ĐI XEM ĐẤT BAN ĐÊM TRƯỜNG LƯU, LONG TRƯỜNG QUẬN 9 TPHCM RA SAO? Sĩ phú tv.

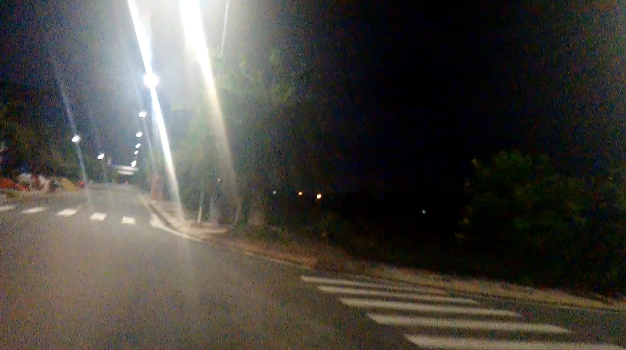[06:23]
rất là đẹp ha, bài bản những cái lề đường, cây, đèn, điện này kia đầy đủ hết.